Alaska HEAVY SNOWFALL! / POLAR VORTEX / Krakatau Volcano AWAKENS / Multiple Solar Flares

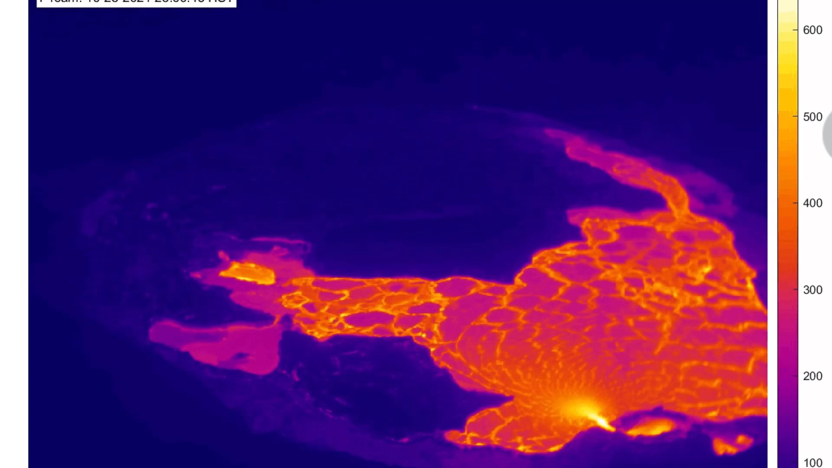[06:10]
And as well, look at the last 24 hours of infrared time lapse here of the Kilauea Crater. Crater. This is the summit that is filling up and has been for quite some time. Amazing imagery coming here from USGS.
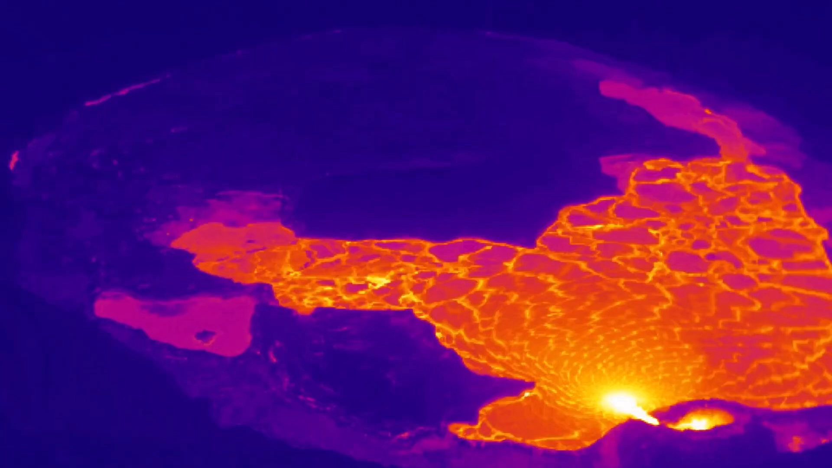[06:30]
Looking inside the Kilauea Crater. And do you remember me mentioning,
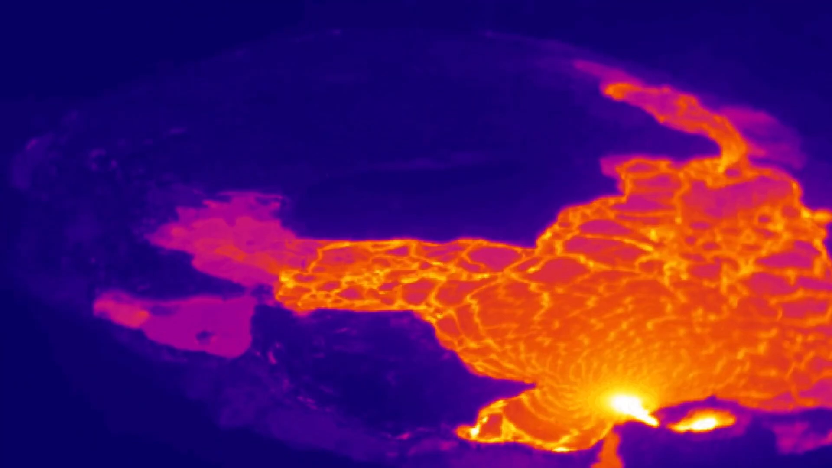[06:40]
watch for Krakatoa to wake up due to the earthquakes in the region?